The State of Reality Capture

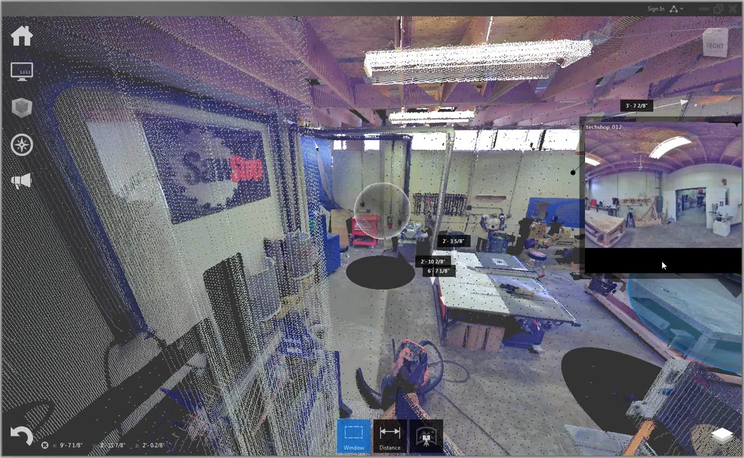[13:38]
So something inside of here is not exactly clear. Maybe there's a hard spot or something. I can pop into these and actually see a little bit clearer and actually still get my measurements and put notes and comments in there. Now, in terms of linguists, anybody here has ever used a point cloud? One of the things you'll have to say is that it's cumbersome or unwieldy. If you have a real one, it's not 200 megs. It's not going to be smaller than your Revit file. Some of these ones that I've worked with can be in the tens of gigs. So it's not exactly that much fun to work on. And the problem is after you've had somebody that does the scan, so if you pay somebody to do it as a consulting, what they'll tend to do is they'll pull all their scans that they did and mesh them together.
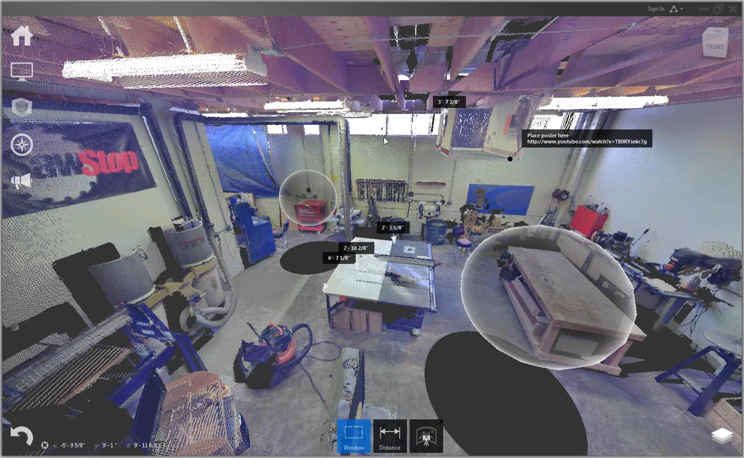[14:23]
So that way rather than having all these different things that have different origins, they give you one file, everything's where it should be, and then you can use that. The problem is if you bring it into Revit, it's probably going to kill it. One of the benefits of this, and in some respects one of the main benefits of it, is that you can break this file up into different regions. So think of it like layers. If I click on wall or floor, notice how it highlights all of the walls or floors. Now this isn't something where it's intelligent and automatically scans and it understands where the walls or floors are.
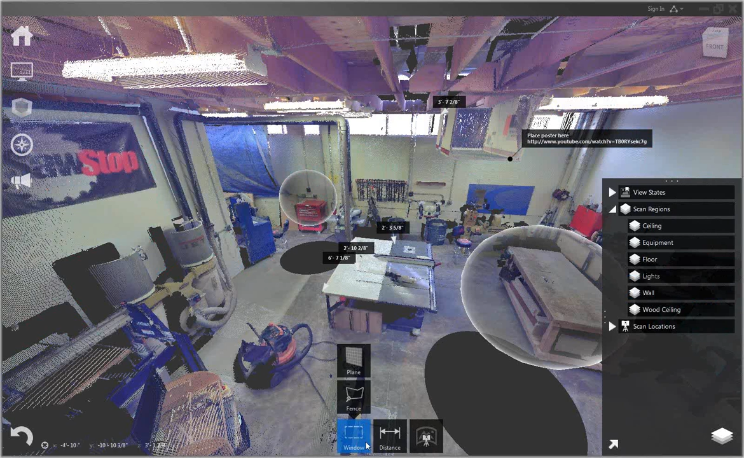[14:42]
But based on the tools here, you can select by window like normal, you can draw a fence around things. But the real benefit is the plane. So if I'm bringing this into Revit, I probably couldn't care less about that table in the middle of the room. So I want to remove that before I actually take this point cloud indirect. So if I come down to window, do plane,
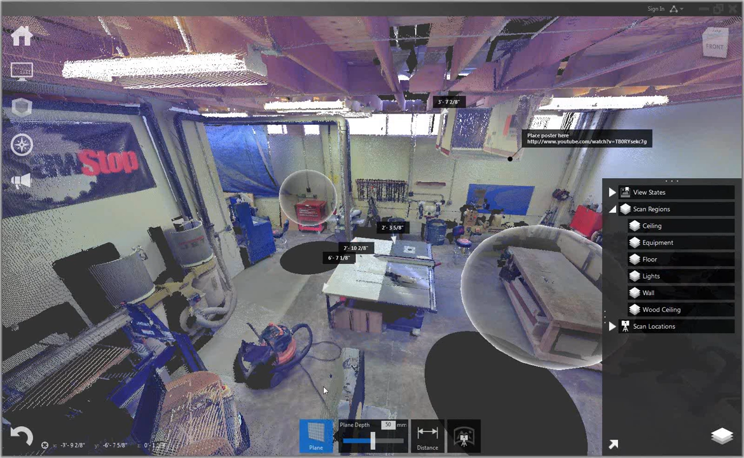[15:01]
I'll tell it what my depth is or my variance is essentially, and I'll click a couple of times on the floor. Once I'm done with that, it actually selects all of the points that are within that range on that floor.
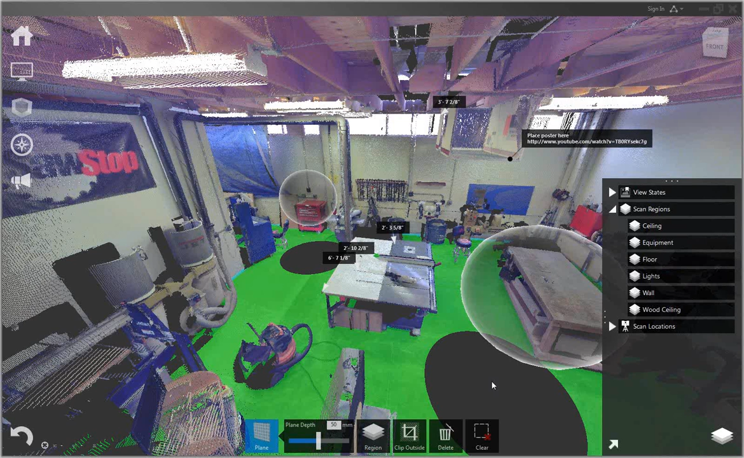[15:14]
Now that I've actually selected it, I can just come over here and either say I want to clear it, delete it, or drop it into a specific region or layer. What that allows me to do is that I can control it. I can turn that on, I can turn that off. So if I actually do turn off the floor, now it's really easy for me to just draw a window around the furniture and then delete that if I never need it again. So it's a method for me to actually manage all the point clouds that I'm receiving. If I have a very large point cloud that comes in, I'll actually compartmentalize it and break it up into wings, floors, rooms.
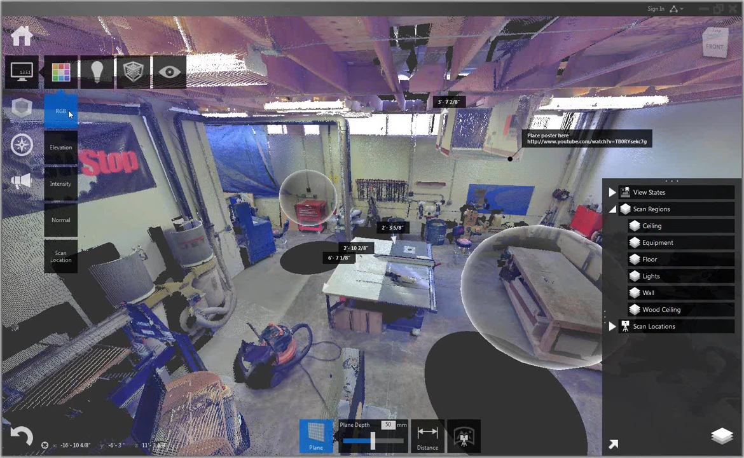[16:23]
Now, outside of just being able to modify my regions, one of the other things I can actually do is modify how those regions look. So one of the images that I showed before showed how I can actually look at this data in different methods. If I come over here, I come in and look at my red, green, blue values. I can look at things in an elevation or intensity. And while this looks neat or maybe just weird, this actually does have a benefit. Sometimes if you're doing scans interiors, the red, green, blue value that it gets really does depend on the lighting in the room. It's essentially taking the photograph of that. The laser itself can penetrate, you know, darkness or light to actually get the right range. But whether or not it's going to be something that is easily identified by the human eye afterwards, it's just like taking a photo in a dark room. It might not give me the information I need.
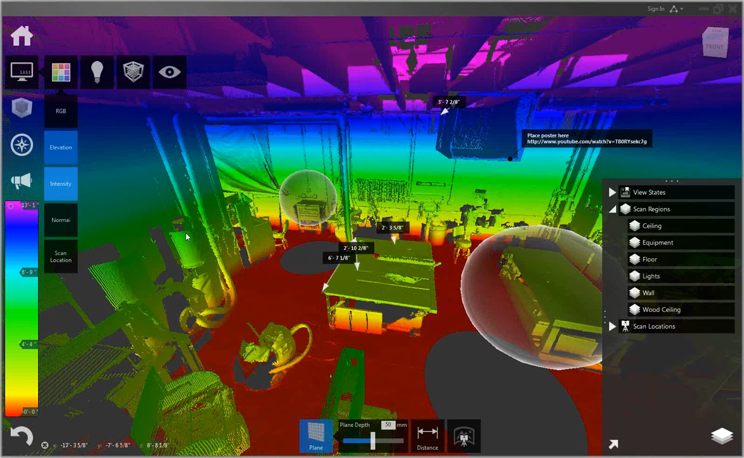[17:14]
but I have no idea what's going on because it's all sort of like a black or brown mess right in the corner where the ceiling is. And I'm trying to find out maybe where a security camera is or a light or HVAC duct. So in that case, by changing this value and showing me different things, whether it's intensity, you know, that doesn't make much sense, but it makes it easier for me to discern different materials, different areas of reflectivity. And the thing is I'm doing this in recap, but when I save this information after cleaning it up and bringing it into something else like Navisworks or Revit, I still have that control. I can still take this and then tweak it so that I'm looking at information in the method or the form that works best for myself.
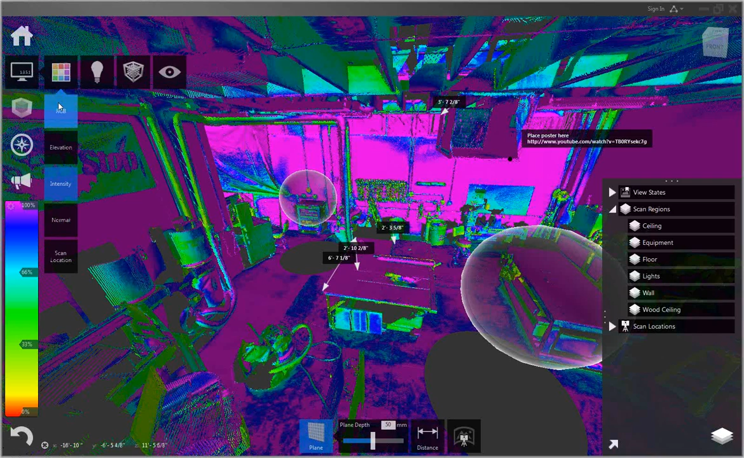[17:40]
Now, other than that, while I'm in this tool, I can modify my lighting, my shading. If I want to make things transparent, I can do that. For some point clouds, if they're kind of messy, I can make the points look really big. There we go. Or I can make them a little bit smaller if I want to actually see things.
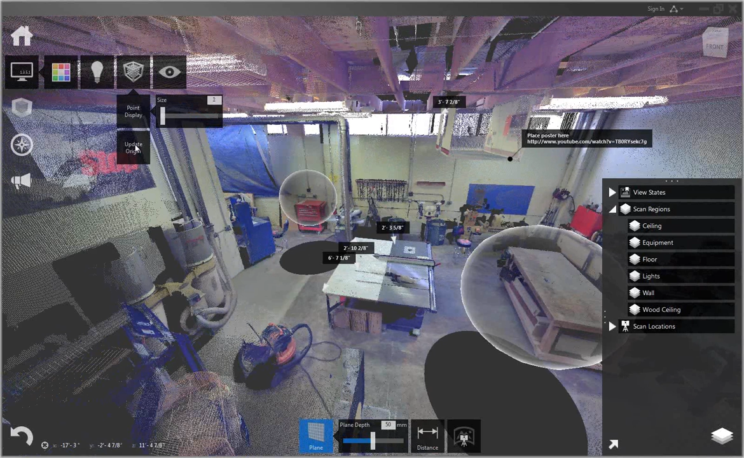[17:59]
In terms of making this work for other programs, I can actually update my origin. So if I get a scan and my origin is maybe three feet off the ground or I really want the origin to be in the corner of this wall section, I can actually place that where I want. So again, when I bring it into another program, now it actually lines up where I want or at least is more easily aligned with the rest of my work. And then from there, I can just turn things on and off in this view. Now, the nice thing is, it is still a relatively new program. So Autodesk at least makes it easy for you to send your feedback, good or bad.